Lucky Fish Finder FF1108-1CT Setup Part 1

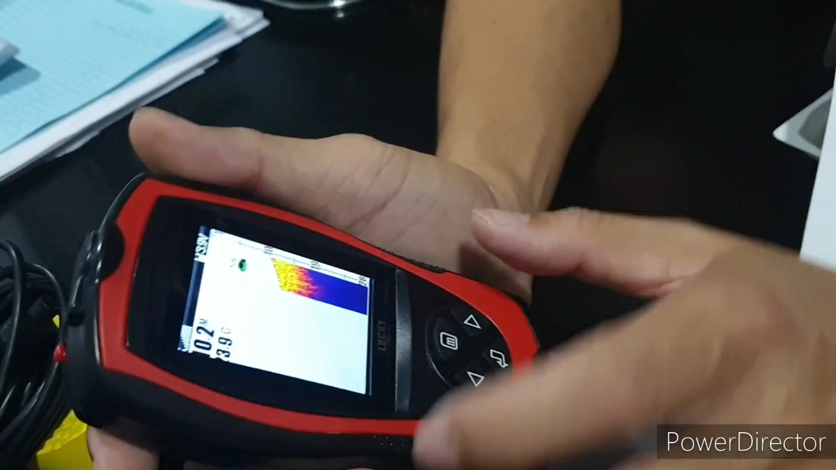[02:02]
you can see there are fish here 5.6 meter
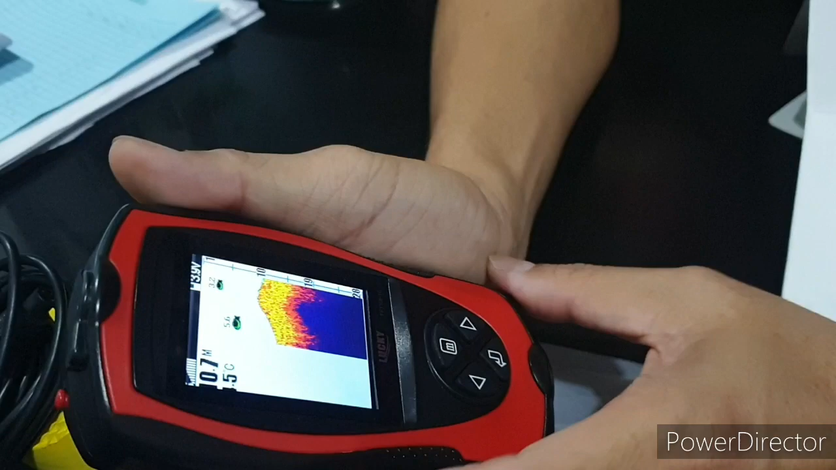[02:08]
3.2 I can show the size of the fish also this is the biggest size
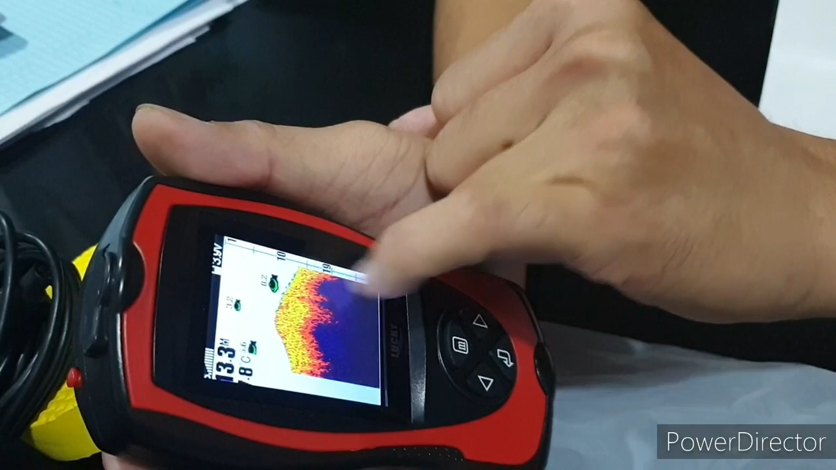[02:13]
the depth is at 4.7 meter okay let's try to do the setting
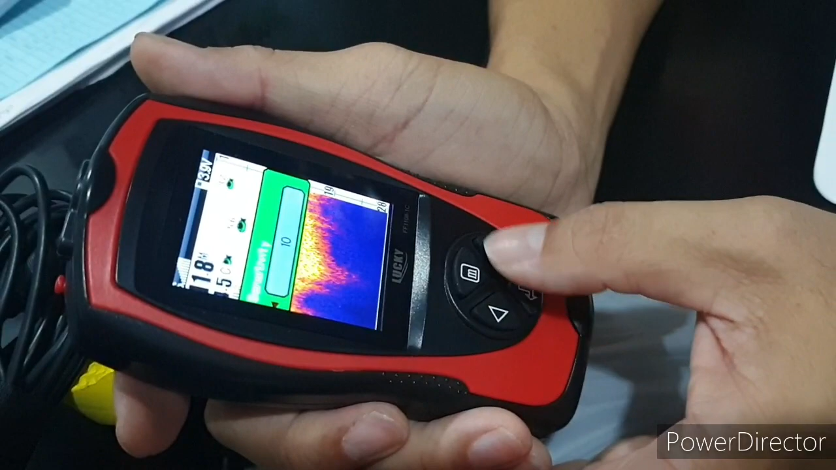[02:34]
okay we can set the sensitivity until 10 maximum next the depth limit we can set maximum is 100 so depends on the depth the depth the place you go next
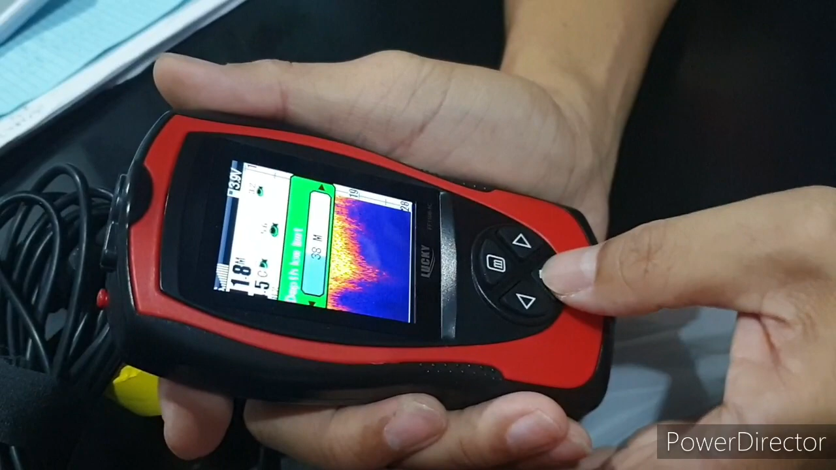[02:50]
the upper depth limit you can off it or you can set it also show alarm all right you can show alarm when the depth is the water is too shallow and then fish icon okay this is the fish icon you can on or off it and then you have the size of the fish and then the unit you want it to be in fahrenheit celsius feed
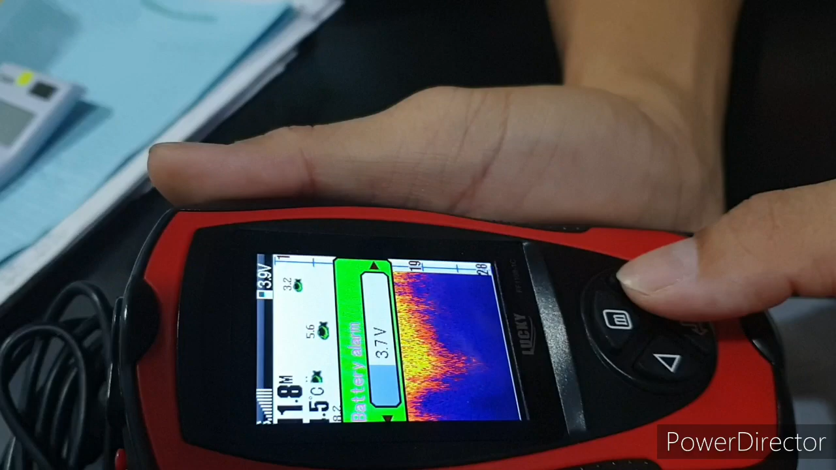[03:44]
blue right gray okay i like it to be blue and then the alarm the battery when the battery is low we can set alarm so it will inform us when the battery is low okay i can set it to other language english that's so i have many language yeah you can go in chinese so we'll set it to english
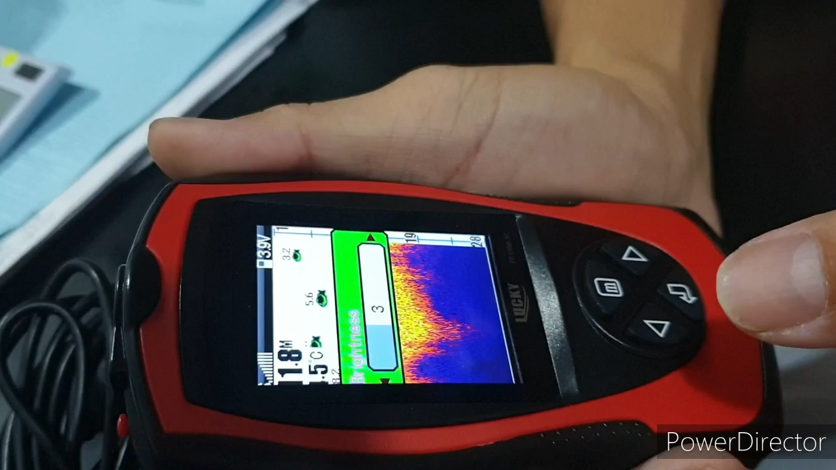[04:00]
brightness we can adjust the brightness too the charge speed you can adjust the speed all right all right this is the